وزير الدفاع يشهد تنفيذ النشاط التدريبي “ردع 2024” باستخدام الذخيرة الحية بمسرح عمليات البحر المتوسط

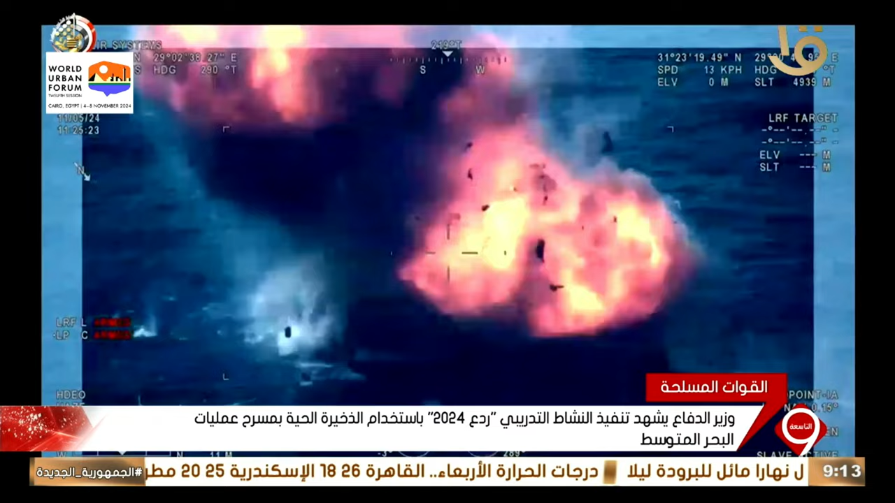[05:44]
هاربور من إحدى لانشات السواريخ بالتزامن مع قيم القوات الجوية باستكمال تدمير الهدف بالمقاتلات المعاونة الجوية للتشكيل البحري